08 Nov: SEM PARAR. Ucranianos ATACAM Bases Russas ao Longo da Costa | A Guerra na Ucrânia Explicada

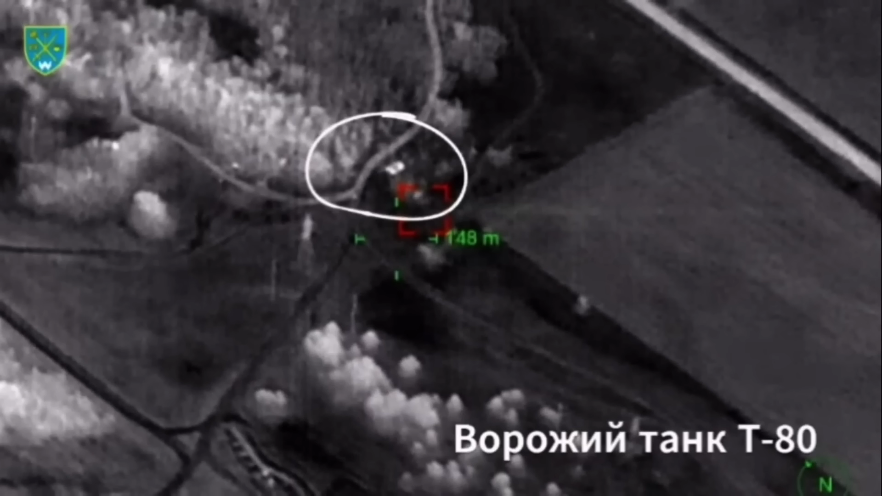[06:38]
As imagens mostram como o operador de drone ucraniano detecta e fornece as coordenadas exatas para as equipes de Heimers ucranianas dos alvos fixos,
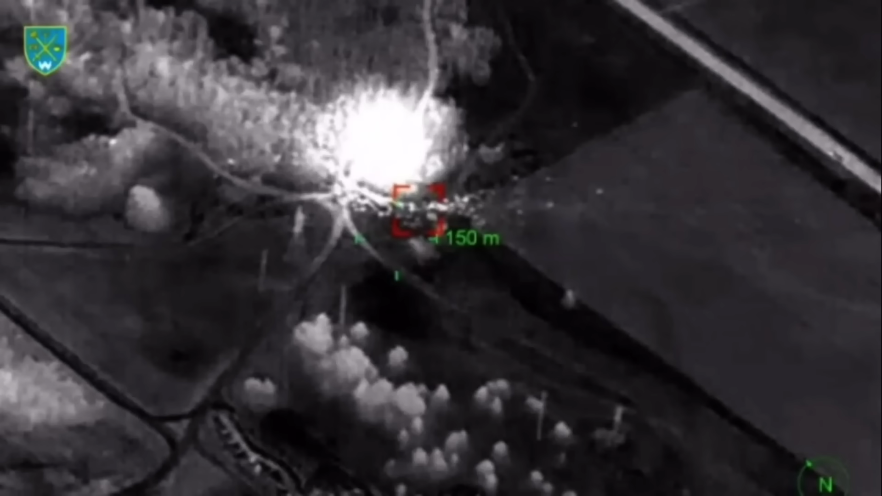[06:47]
como obuseiros e tanques,
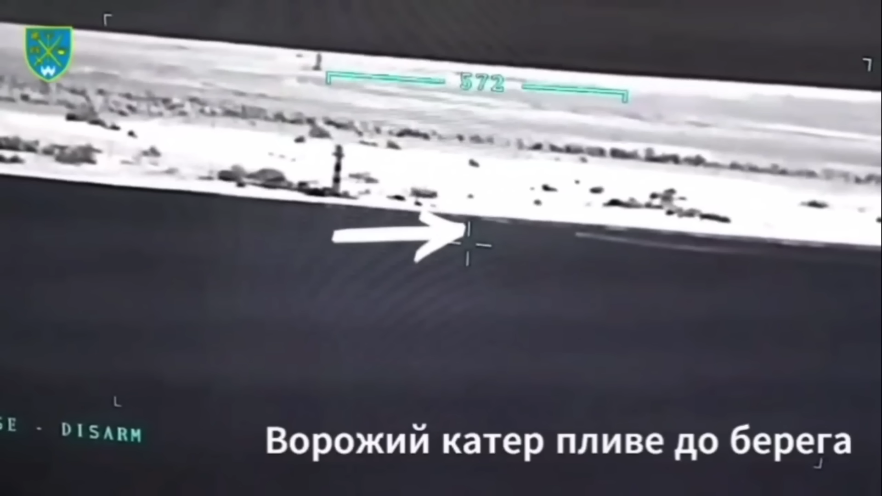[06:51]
e destrói com seus próprios foguetes alvos móveis, como barcos.